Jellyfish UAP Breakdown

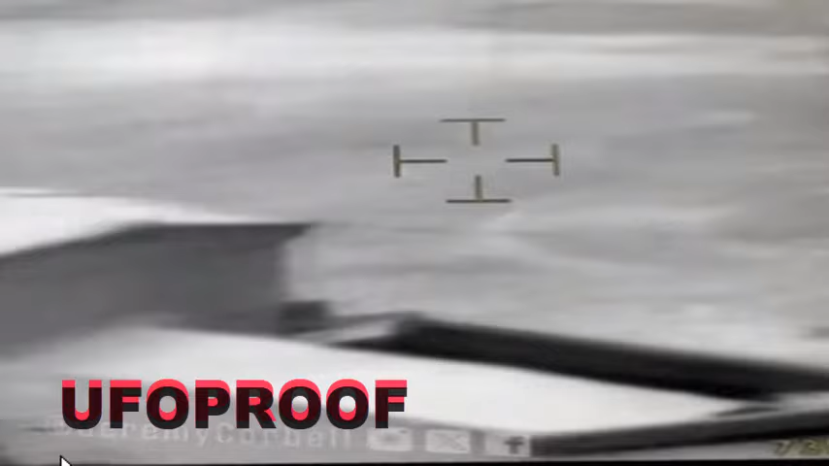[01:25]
Here's the jellyfish. The infamous. Infamous jellyfish UFO video, UIP video.
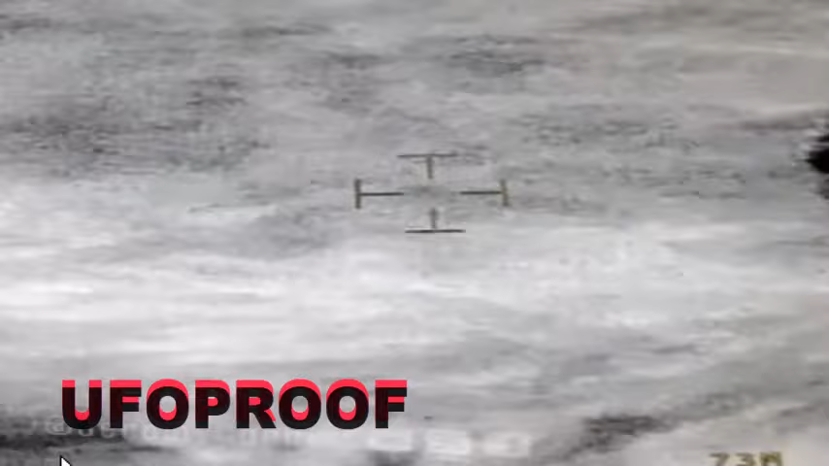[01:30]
This is, this is fascinating too. This is fascinating.
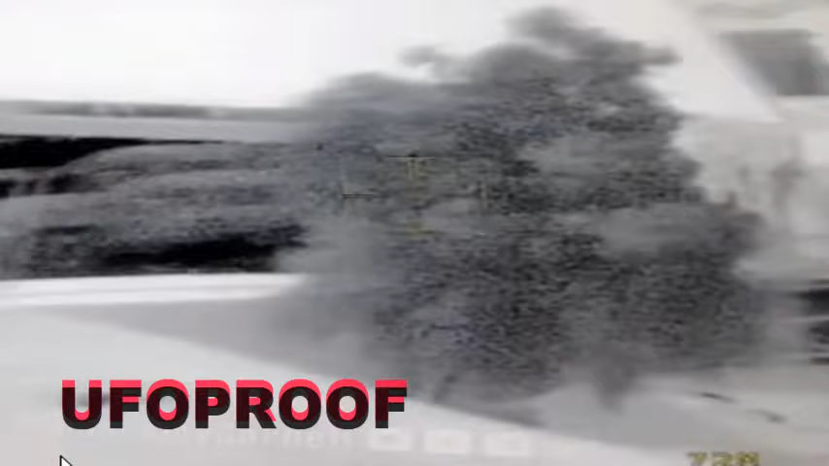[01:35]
I mean, first one thing you want to notice is that it looks like it has horns.
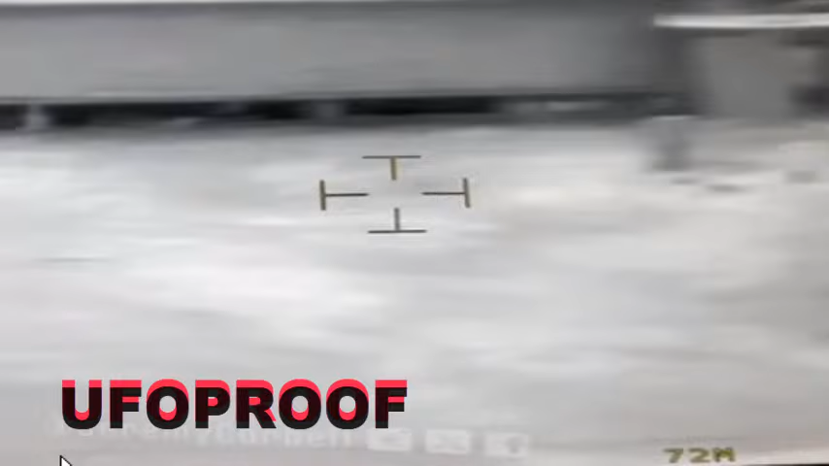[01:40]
That's what I noticed first. It looks like a, let's be honest here, it looks like a bunch of garbage.
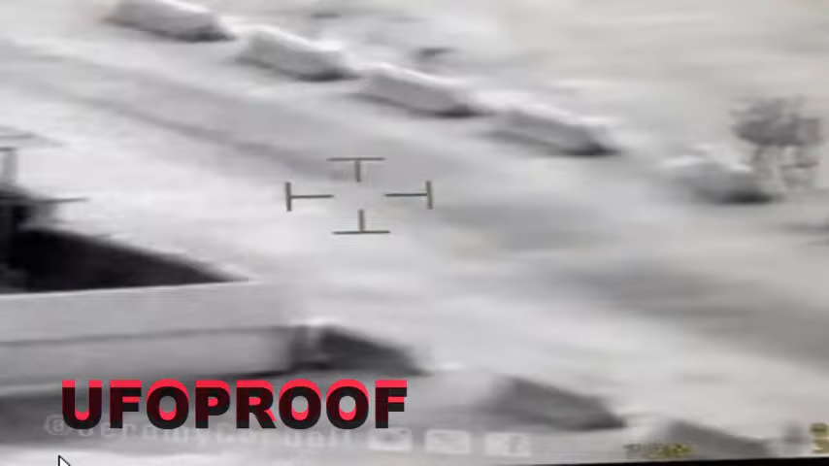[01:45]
Stuck together, you know. It does, but I just now put this together.
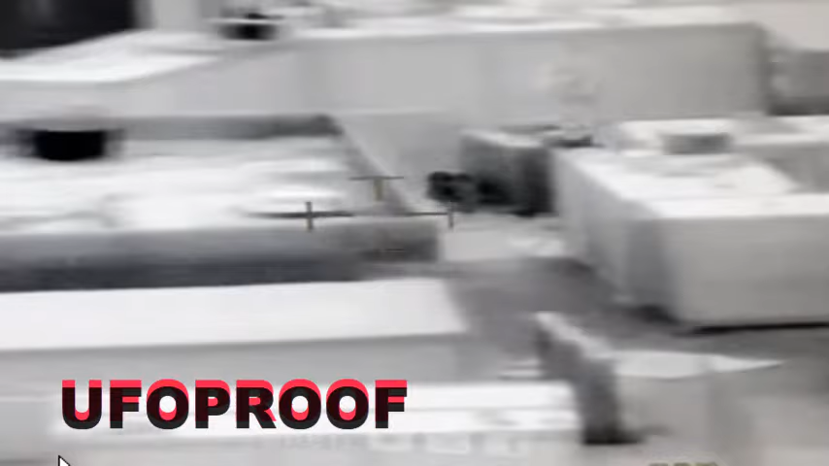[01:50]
If it was garbage, I don't think it'd be going, you know, invisible.
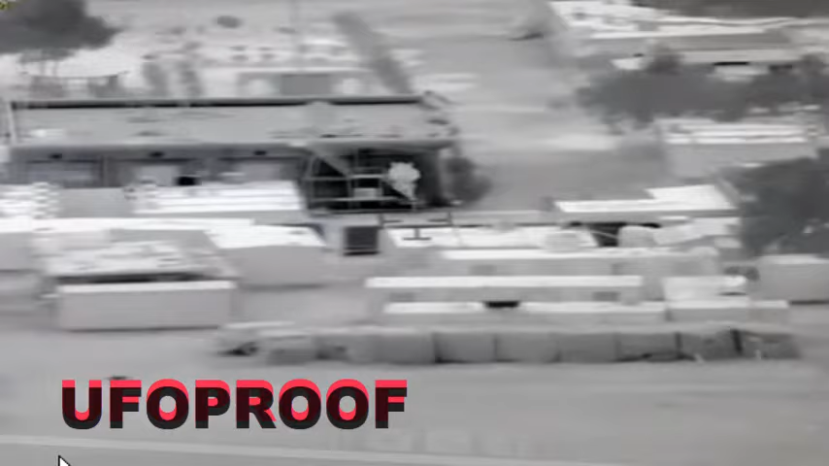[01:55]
Yeah, it's the, the, the reason it's going from black to white is because it's changing its temperature.
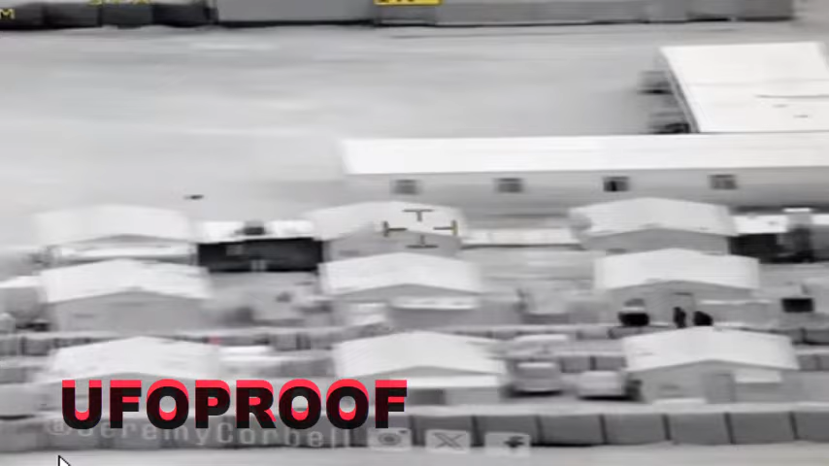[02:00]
So it's going from hot to cold, which is really fascinating that it does that.
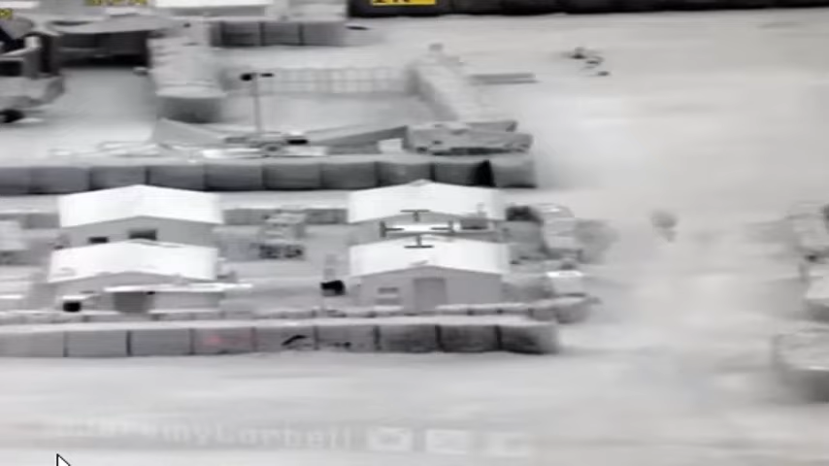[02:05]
But now apparently this could not be seen through, uh, through, you know, optical, just regular optics.
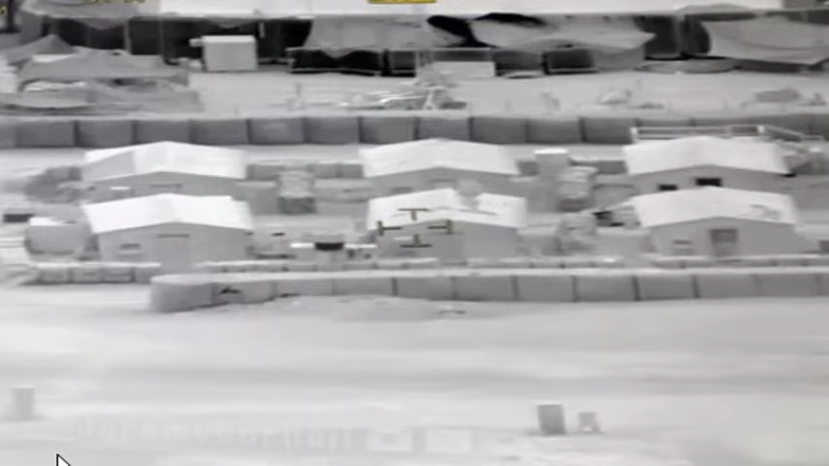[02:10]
You couldn't see this through binoculars or through night vision, even with infrared.
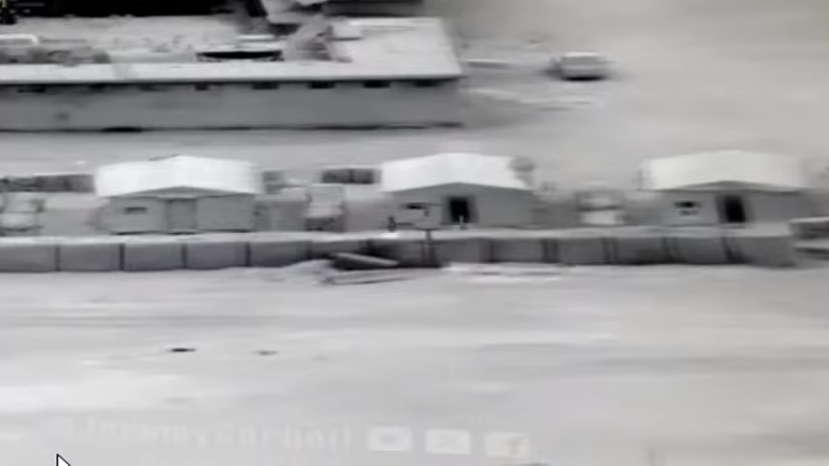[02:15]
Uh, only through thermal could you see it. Which is, uh. Which brings me to the question.
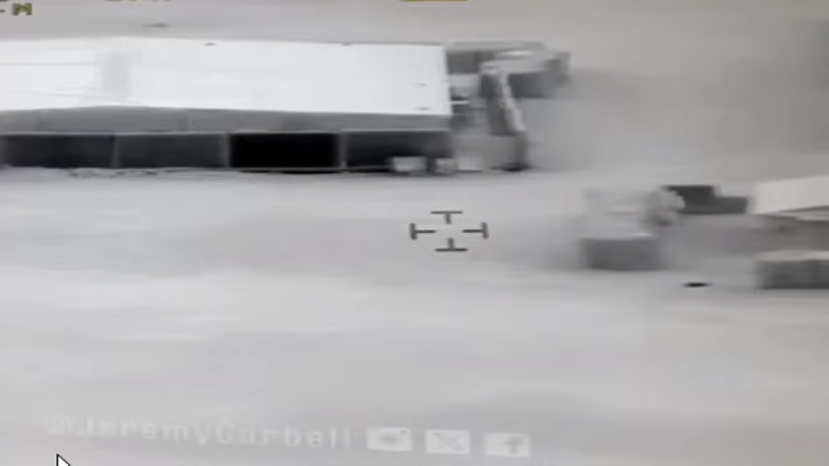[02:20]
How did he fucking see it then? Was it just fucking around?
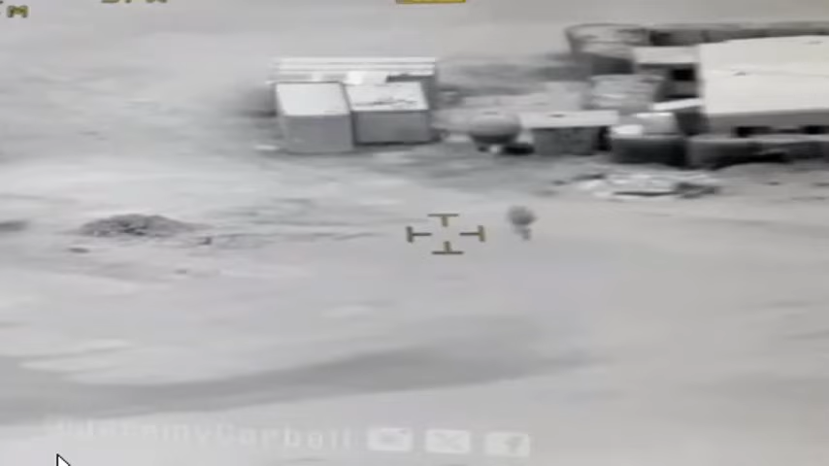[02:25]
They, because they normally watch it through night vision. They watched a mix of it through thermal, you know.
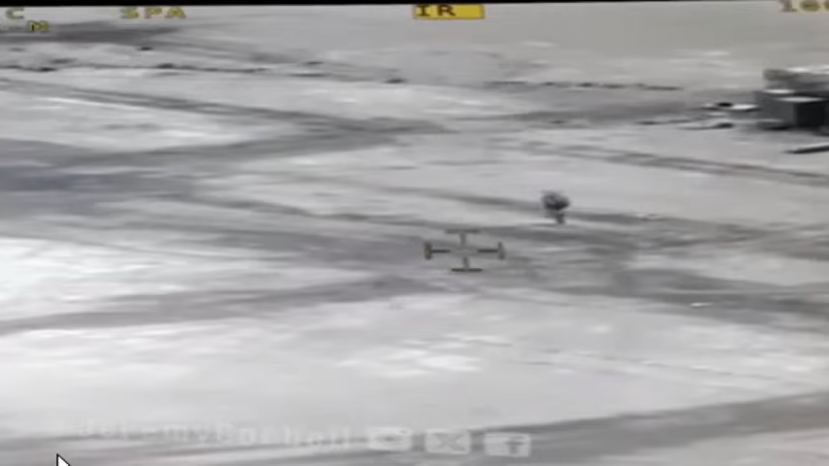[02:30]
And they saw it, so. Then they had someone try to pick it up with night vision goggles, couldn't do it.
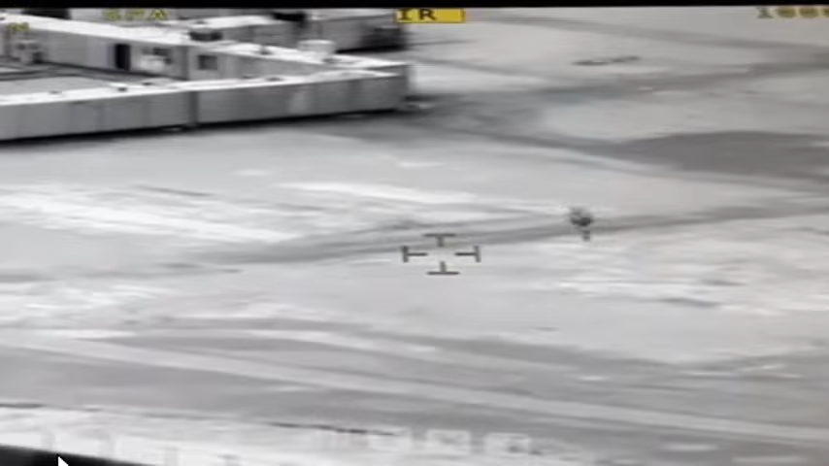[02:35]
So they used thermal goggles to pick it up. Now watch this. This is what's fascinating. Look at these two guys. Look. They noticed. Did you see that? They noticed that this thing floated by them.
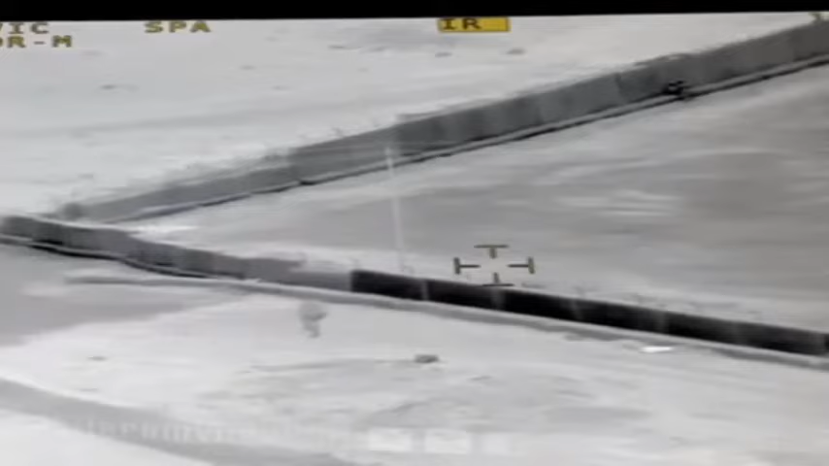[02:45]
They didn't see it. I'll show you. Watch this. Okay. I'm going to go back here. Watch this. Okay, so calm. Yeah, yeah, yeah. Watch this. Now, coming right up here. Now here are your two guys right here. You see them? Who's human? These are your two guys. There might as well be camels, dude. I don't know. These are two men. Okay. Those are two ants.
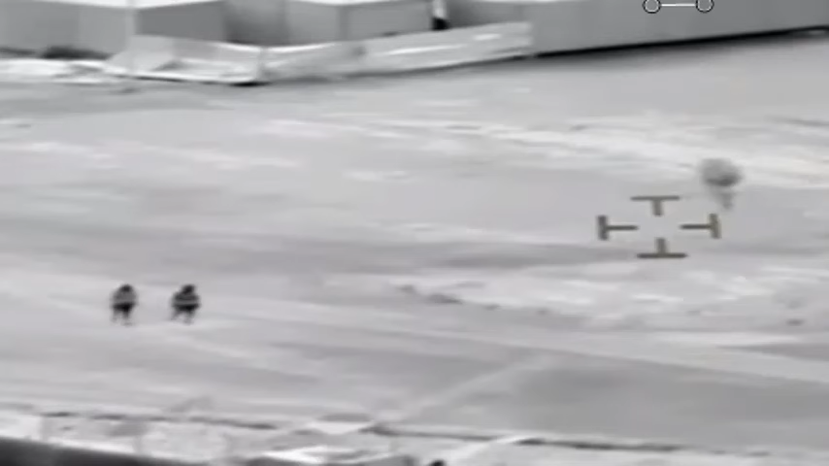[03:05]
They could be camels. I don't know. Okay. But we're going to call them people, right? They're clearly the Taliban. Okay. Let's go ahead and zoom in some more here. Oh, that is. Yeah. No, that's two guys. This is an American military base. These are two soldiers. Now look. Look. They notice it. You see that?
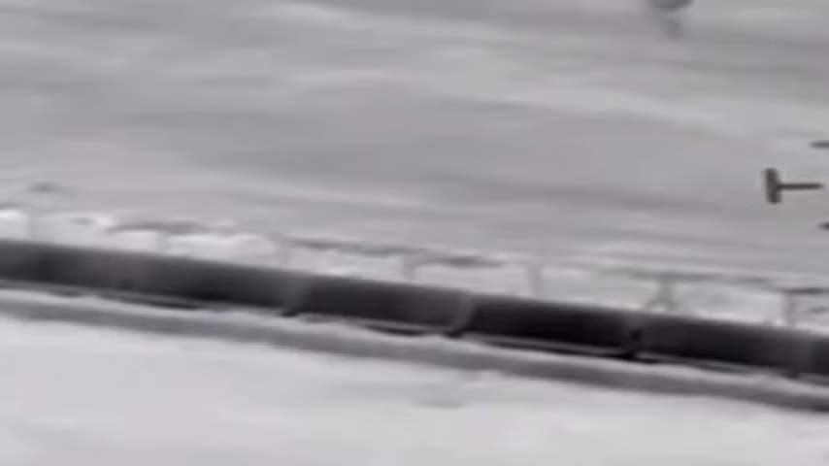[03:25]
If you look closely, you can see that they fucking pick up on it. Like their heads are this way and they turn. As this thing passes by, they turn and look this way. Now go slow. Let's go slow. We'll go frame by frame. Look. His head is turning. Yeah. His head is turning. They turned. They did point their head down. Both their heads turned. Look. And they even stopped in their tracks.
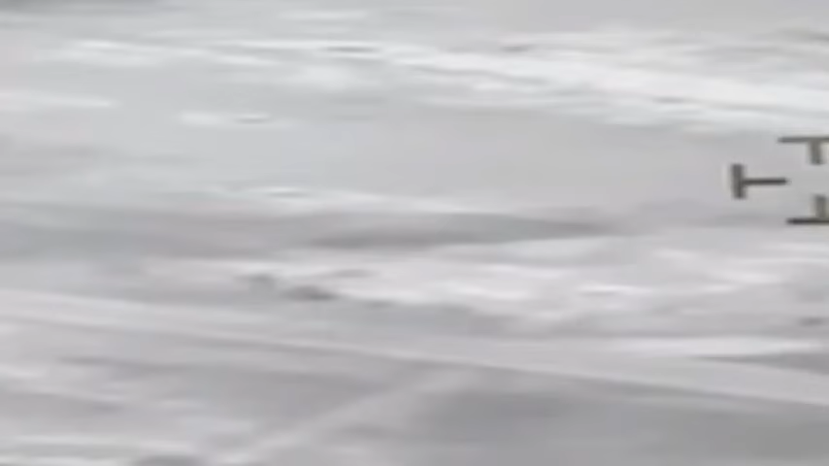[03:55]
Look at this thing. Let's go back. We'll go back again. Maybe it made a noise. Look at this dude. Watch this woman go back. What made a noise? Maybe. That's what I'm thinking. Yeah. Let's check this out. Boom. They clearly saw that thing.
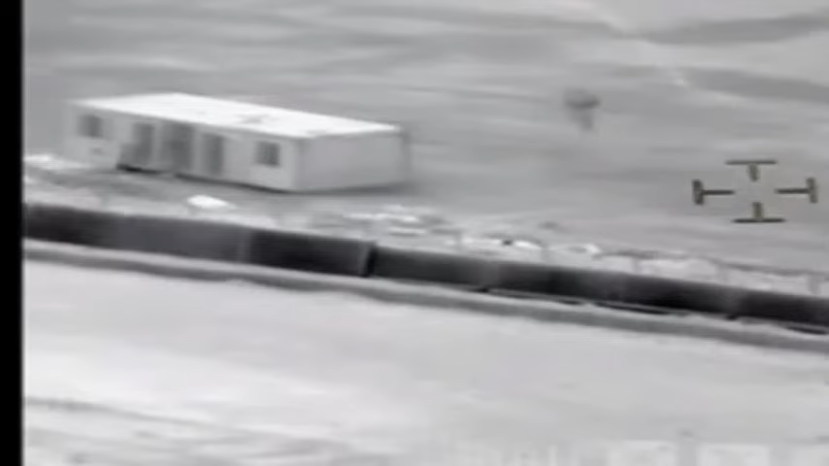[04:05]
They clearly, clearly saw this. Or at least heard it as well. Or something. Something. Got their attention. Got their attention. Whether they could see it optically or not. As this was passing by.
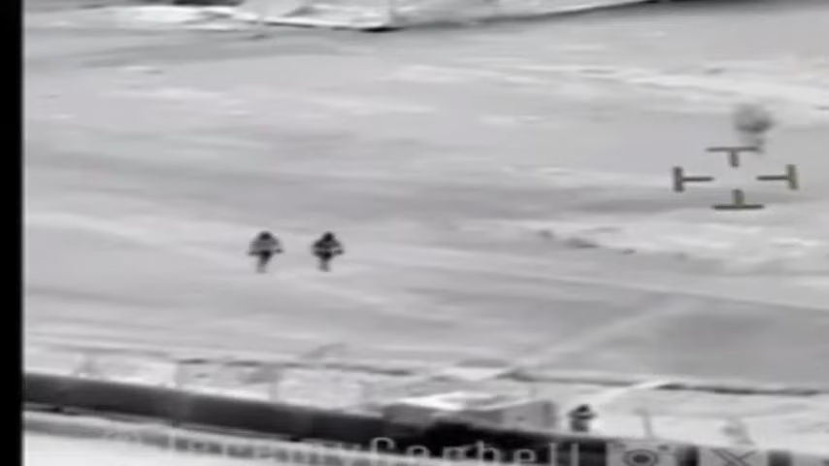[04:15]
Yeah. I mean look at this. They clearly, you know, they see this thing.
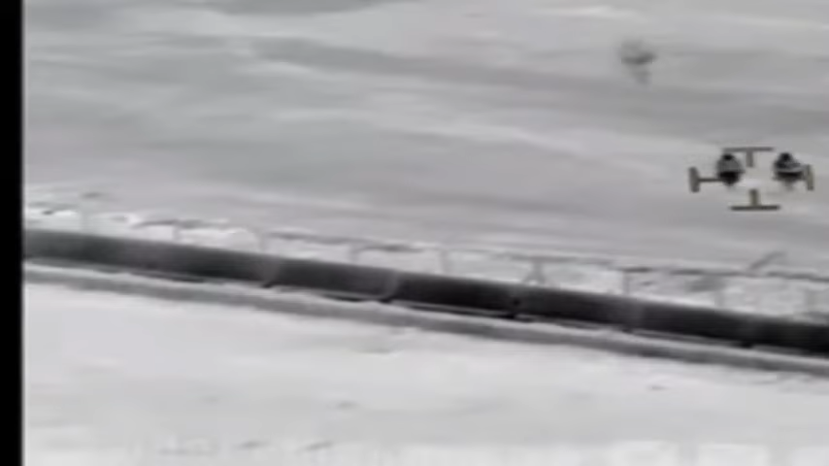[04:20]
Or they sensed it. They both were like, what the hell was that? Maybe it made a noise like you said. Something. Something.
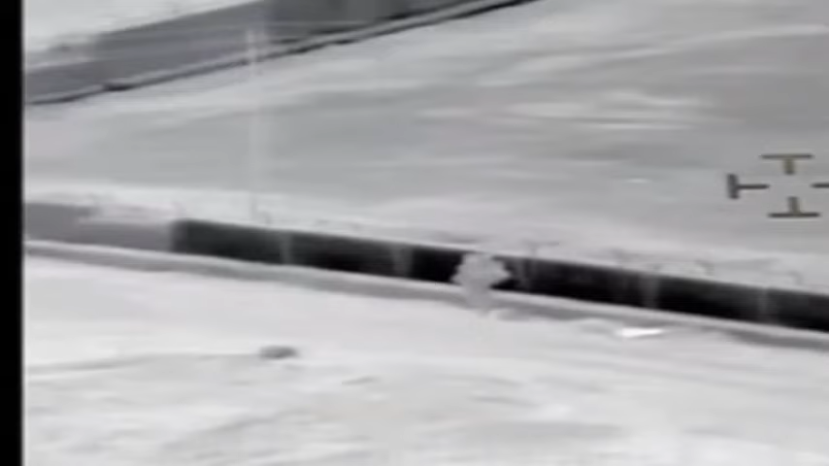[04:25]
They picked up on it. And clearly it was something. But maybe like the wind.
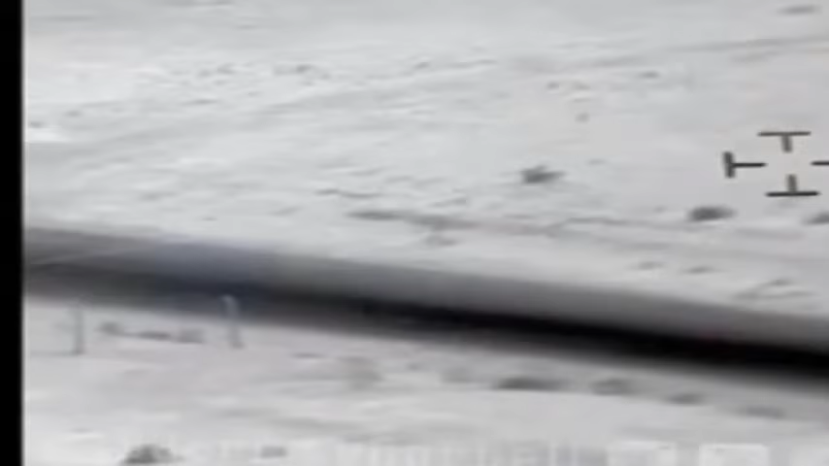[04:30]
They saw like a pressure wind or something. That was. It was. Yeah. Like a. Maybe they saw this.